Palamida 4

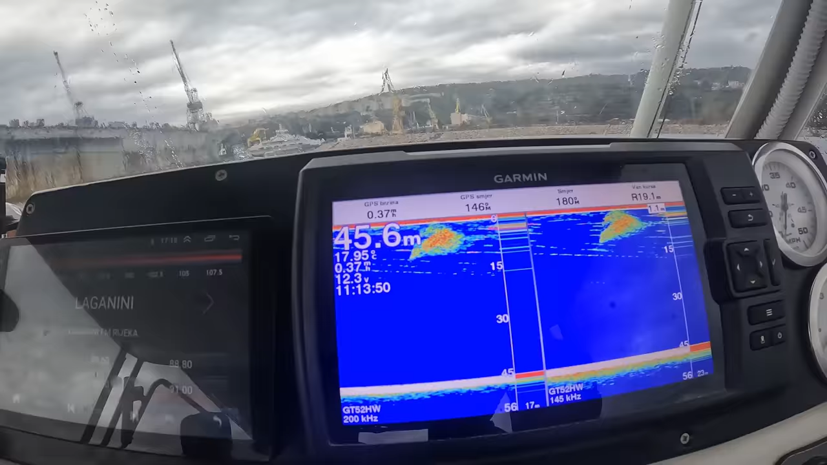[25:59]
On screen: depth 45.6 m
Ovo nije brum, ovo jato sitne ribe oko barke, to je dobro. Ajmo palamido si.